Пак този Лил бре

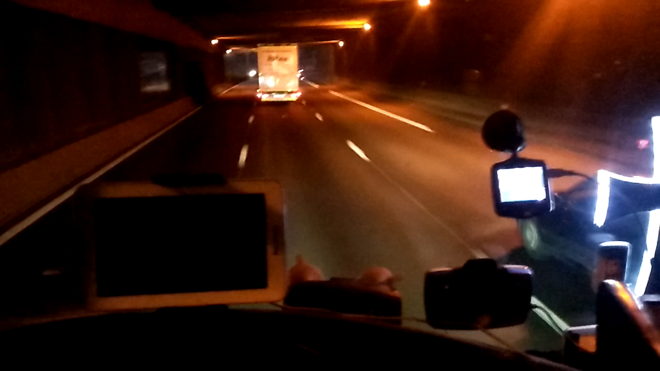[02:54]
Ей, го напива спирачки полякъл Съм почти сигурен чрез Съм почти сигурен чрез